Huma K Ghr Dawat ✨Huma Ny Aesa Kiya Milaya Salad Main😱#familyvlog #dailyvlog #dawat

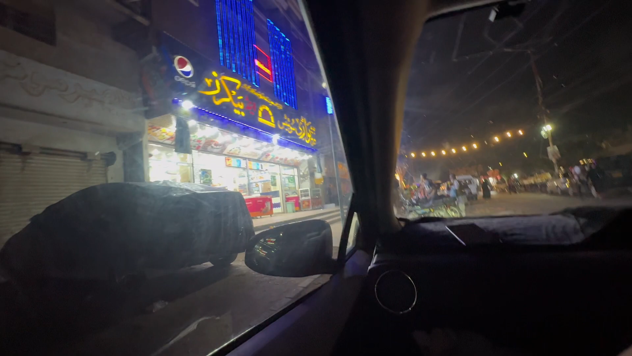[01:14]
जी अभी हम यहाँ रुके हैं आइसक्रीम लेने के लिए, तो यहीं से भी इंशाल्लाह गया आइसक्रीम लेना।